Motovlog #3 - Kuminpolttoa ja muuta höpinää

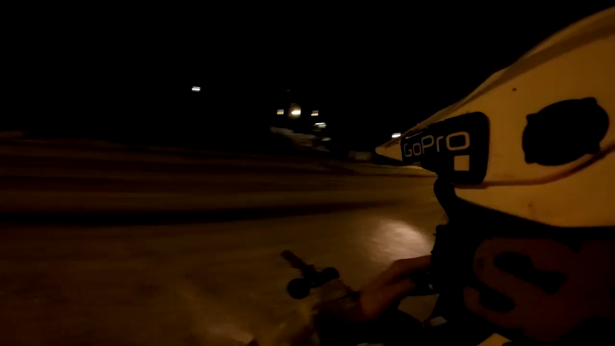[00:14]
Tosiaan mä pistin nyt tähän pvcn Tän tarvikevalon takasin Mä laitoin noin pitkät valot nyt toimeen Mä en tajunnut, että pitkätkin valot Mä laitoin tähän laillisen peiliin Tanko on vähän eri kulmassa
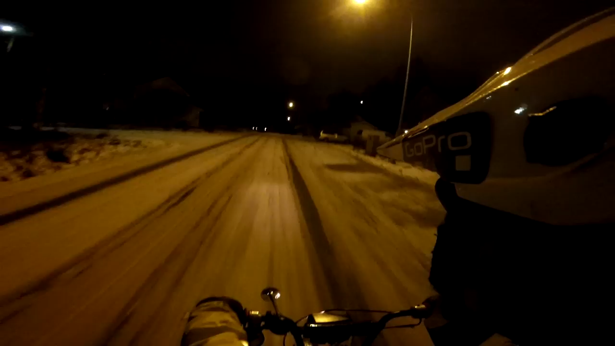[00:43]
Tääl on tänään erittäin liukasta Aamulla oli nollakelit Nyt kun on pieni pakkanen Tiet ihan jäässä
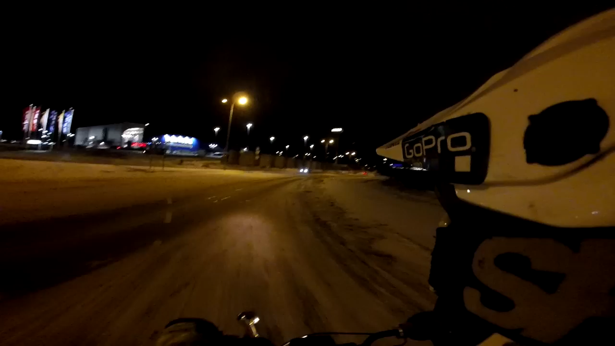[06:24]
Saatiin taas kiva Kiva kohtaus Tähän Motovlogiin Niin Olin sanomassa että Mulla on tosiaan nytten toi K-Prossa 720p 60fps Super vie päällä Kun mä aattelin että Vois olla kiveempi välillä Vähän vaihtelua Kun näkee vähän isomman alueen Ja Tein nyt kun liukkaillaan Jos lähtee lintassa Niin voi näkyy paremmin super vievillä Tai sit siellä Laajakuvalla Tai mikä onkaan